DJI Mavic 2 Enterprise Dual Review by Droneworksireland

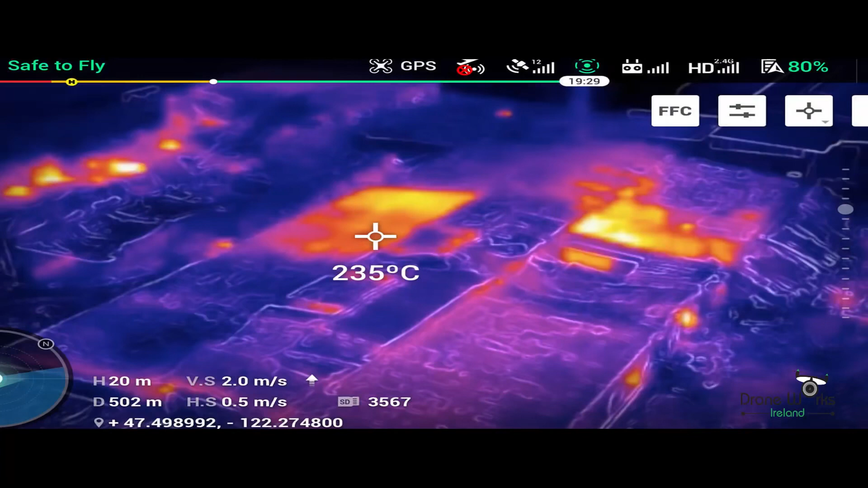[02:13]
On screen: spot 235°C
So it has a dual thermal and colour RGB camera in one gimbal. You get the thermal and you get the standard colour camera in one gimbal which is phenomenal and it's the smallest platform DJI have for this product.